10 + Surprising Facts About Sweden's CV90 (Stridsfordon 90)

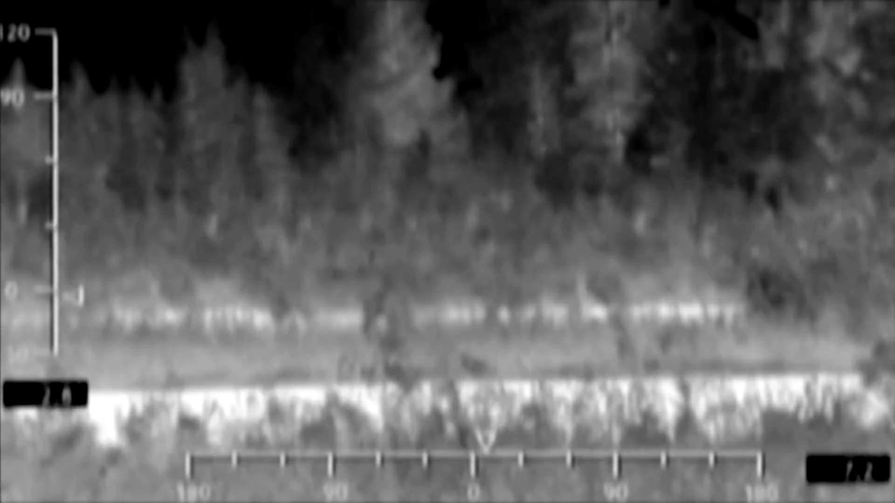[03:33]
does is it's really cool These individual plates can heat up or cool down really really fast and with that when you look through infrared It can actually change the shape of what
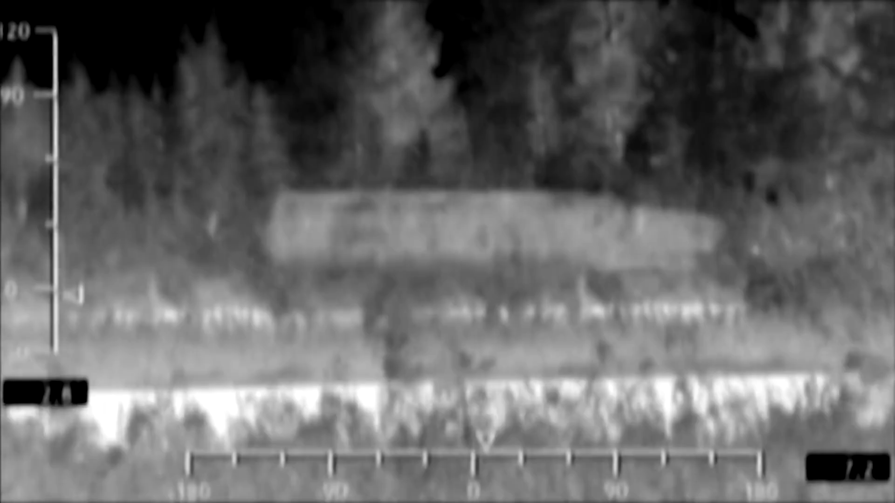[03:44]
the tank looks like through infrared So you could have the tank through infrared look more like a car or a bunch of trees because of its heat signature I think it's really amazing technology.